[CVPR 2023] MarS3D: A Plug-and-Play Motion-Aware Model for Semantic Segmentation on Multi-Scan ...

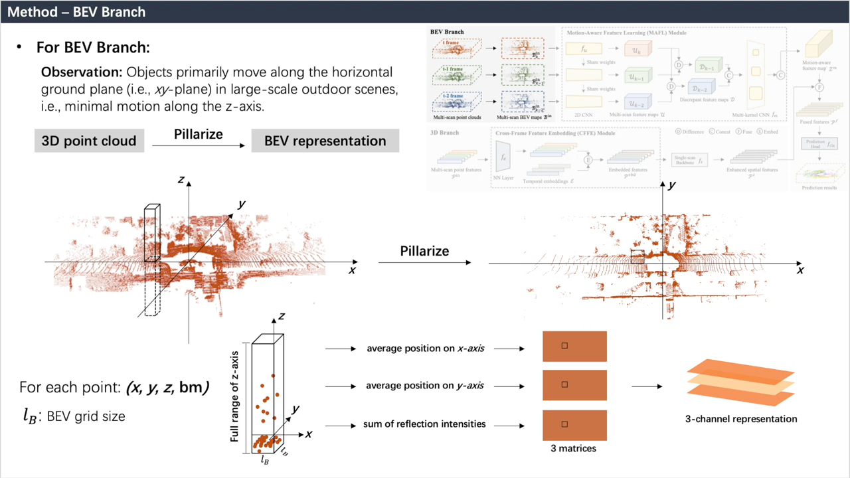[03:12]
Specifically, for each frame of point cloud, we pillarize it to compress the information in the z-axis, and map it into a three-channel 2D feature as the input BEV representation. For the BEV representation of every frame point cloud, a share-weighted lightweight 2D CNN network is applied to obtain the corresponding feature map.
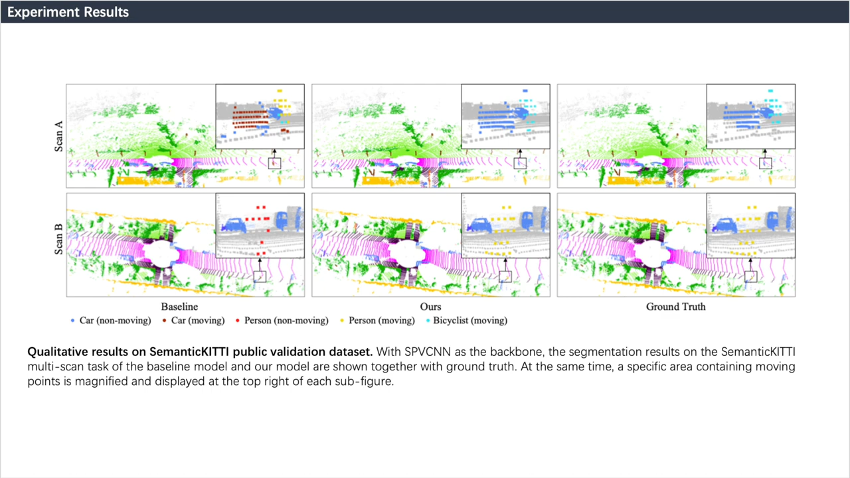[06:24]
As shown, our method can well segment moving people and bicycles, as well as static cars. But baseline methods do not do this well, mispredicting their emotion states.